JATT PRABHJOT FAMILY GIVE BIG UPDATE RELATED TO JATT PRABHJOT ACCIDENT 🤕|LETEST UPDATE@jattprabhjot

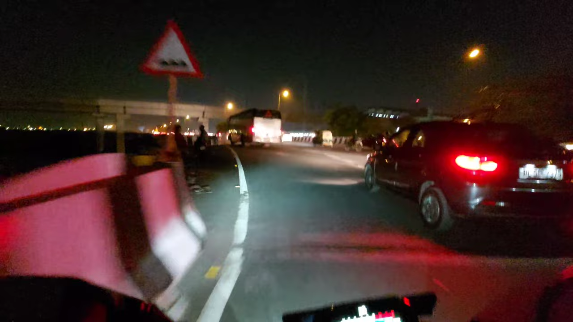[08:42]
लोग आई अक्षरदाम पहुंच गए हैं सामने दिखाई दे रहा हो अक्षरदाम आपको भी दिख रहा हो और दे रहा हो आई रहा है
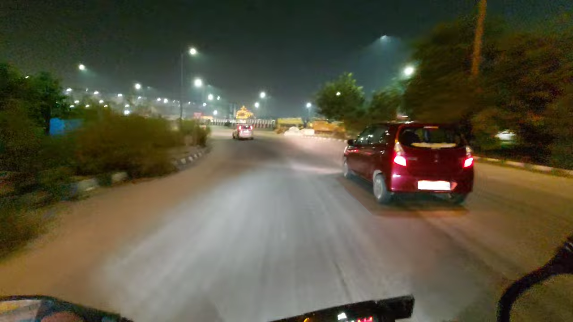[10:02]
तो गाइस व्यू चेक करो हम पहुच चुके हैं अक्षरधाम तो गाइस कितनी प्यारी है यहां पर मस्क शिटिंग